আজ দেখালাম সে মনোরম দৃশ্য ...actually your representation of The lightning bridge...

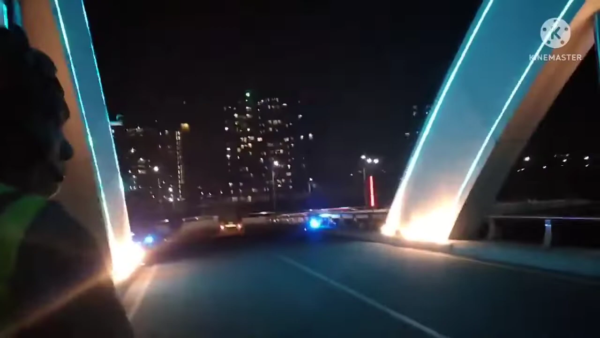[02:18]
दुई पाशे दुई टा तार पर जेदीके उटार दिके एक्टा आन्ना मार दिके एक्टा
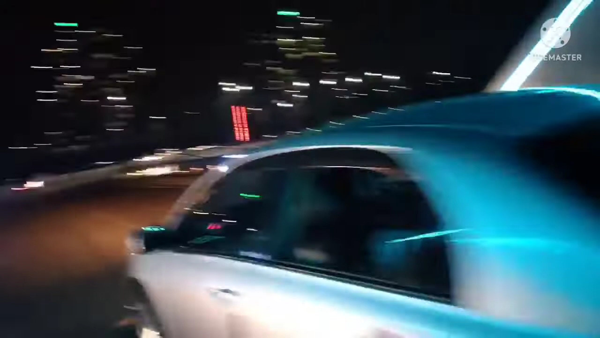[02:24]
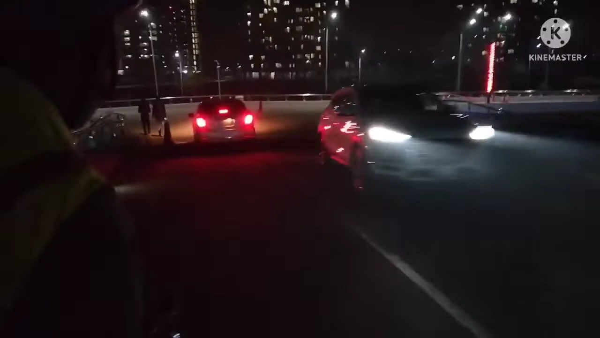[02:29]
तो मोट चाट्टा पास्टा रोड आचे तो देखाबो एकन आमरा उपर दिये आशलाम
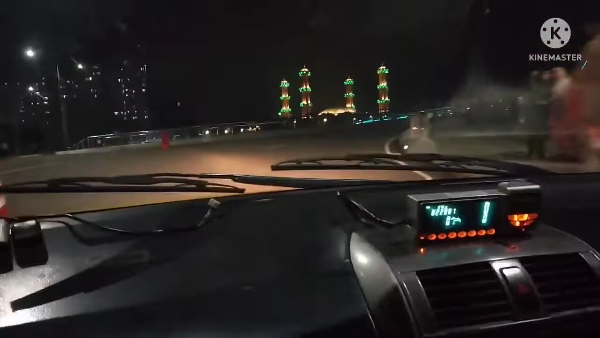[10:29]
रोडेर मास्कान दिये मनी जेटा में रोड एकदूम उपर दिये